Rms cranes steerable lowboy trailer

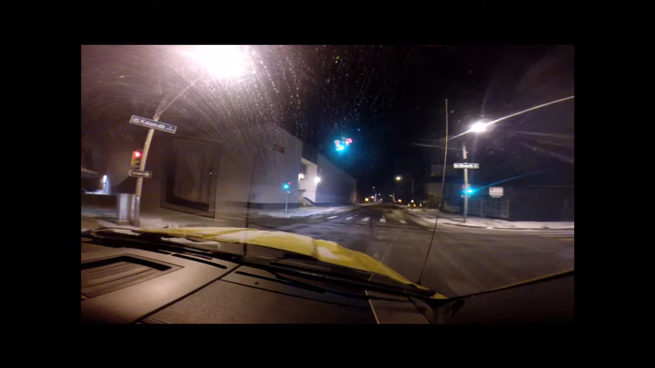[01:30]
When I pull up here, I got a backup one time from Jackknife. Just watch me on this pole right here that I just went by with my truck.